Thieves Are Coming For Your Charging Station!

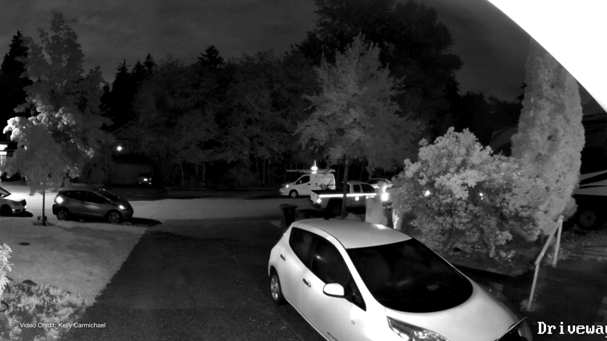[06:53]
This video shows a pair of thieves approaching Carmichael's leaf as it sits on the driveway. They quickly check nobody is around, unplug the car from its charging station, and then with a set of hefty bolt cutters make off with the cable.